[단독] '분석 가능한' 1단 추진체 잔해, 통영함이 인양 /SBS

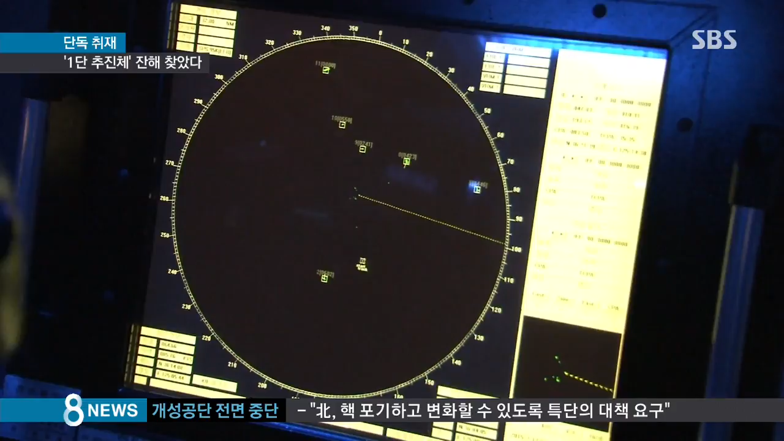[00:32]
이지스함의 고성능 레이더는 모든 잔해물의 낙하 궤적을 추적해 각 잔해가 추락한 해상 좌표를 도출했습니다.